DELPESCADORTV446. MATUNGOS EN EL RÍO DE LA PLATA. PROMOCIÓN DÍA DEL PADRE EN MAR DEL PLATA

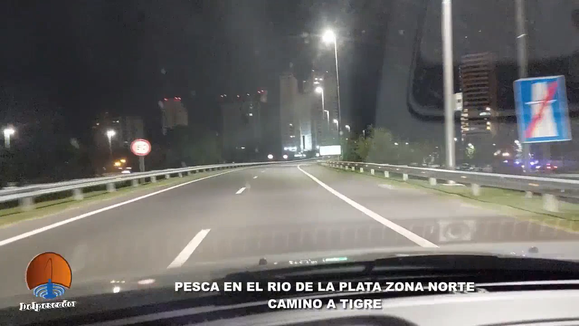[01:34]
Acá bajamos de la autopista y ya vamos a estar llegando a conseguir las mejores mojarras acá en Tigre, ¿eh?